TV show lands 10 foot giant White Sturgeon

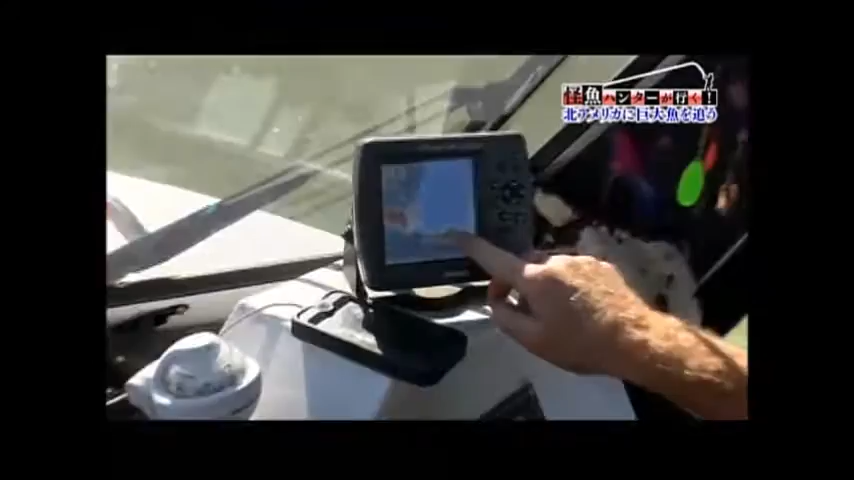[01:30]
早速大物が見つかりました。
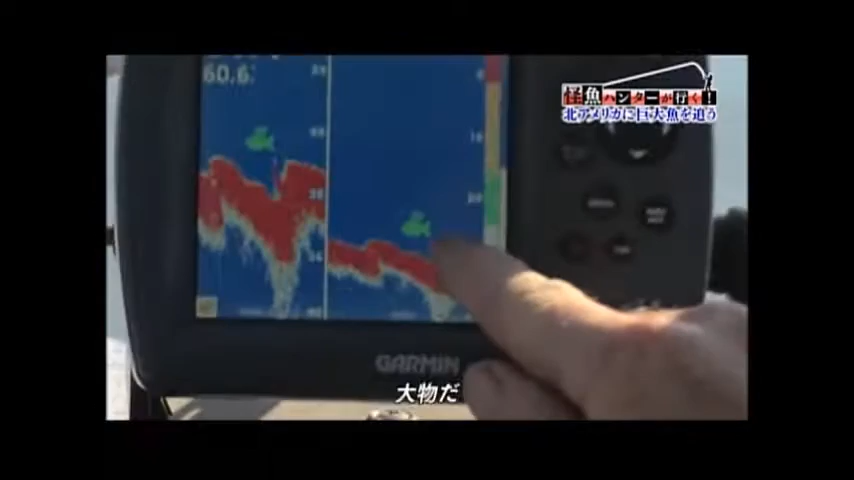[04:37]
Big sturgeon here. でかい。 再び大物の反応です。
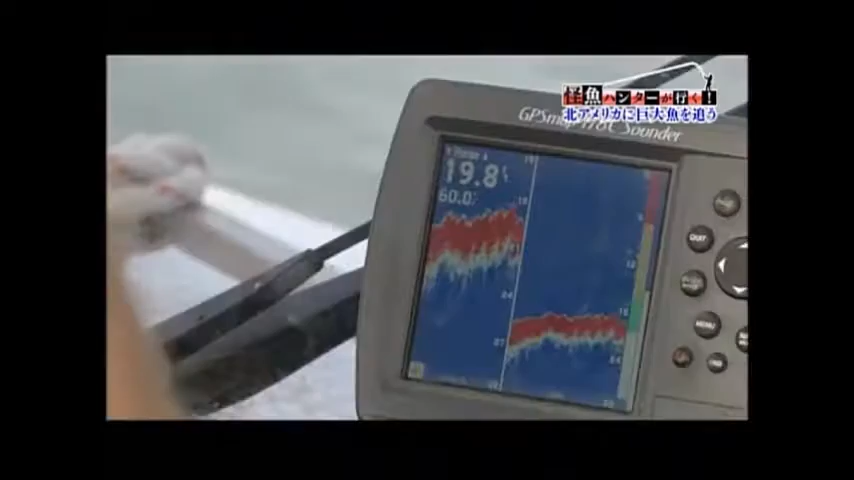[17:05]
朝7時、この日も船は魚群探知機の反応を頼りに進みます。